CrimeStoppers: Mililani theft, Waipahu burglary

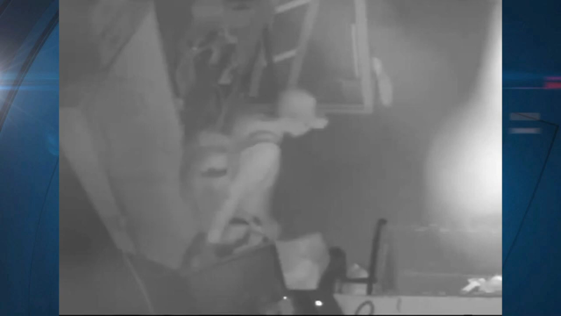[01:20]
It's approximately 5 feet 7 inches tall, weighing about 150 to 170 pounds. He was wearing a dark-colored baseball cap,
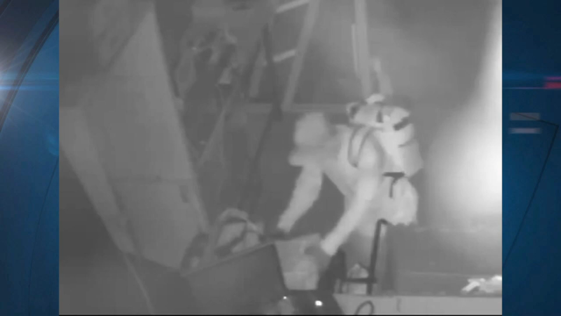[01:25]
a light-colored face mask, a light-colored long-sleeved shirt, dark shorts, and dark shoes. So, the viewers can also take a look at this video and see if you recognize this male.